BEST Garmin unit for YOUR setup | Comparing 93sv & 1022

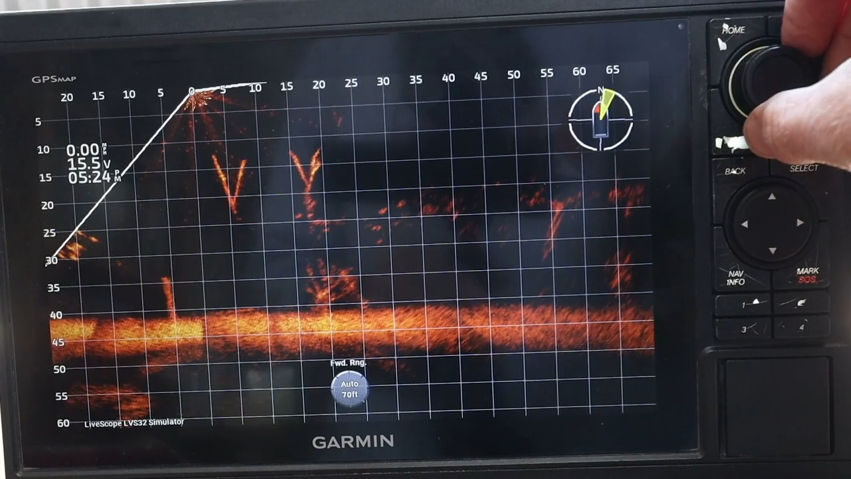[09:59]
You've got that volume knob style adjustment.
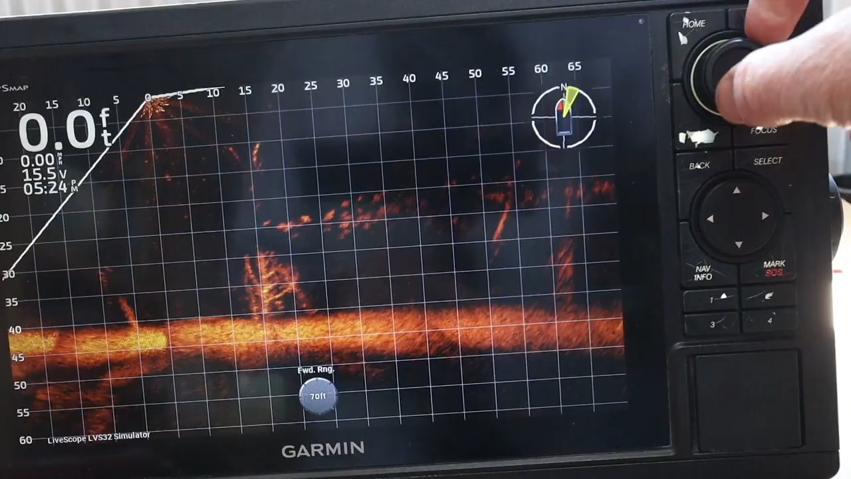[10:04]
On screen: depth 0.0 ft
You can actually click that volume knob and change the function of that button.
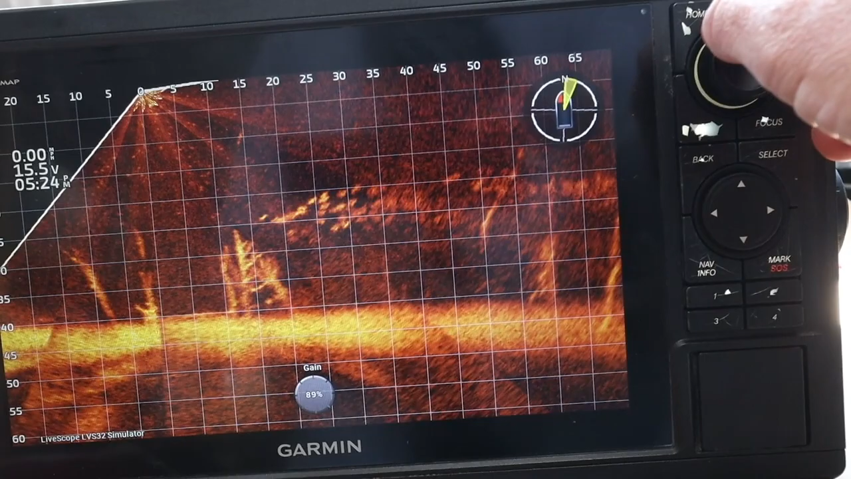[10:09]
So you can toggle in between forward range, down range, and gain. And these are going to be the three most used adjustments when you're running your LIVESCOPE transducer.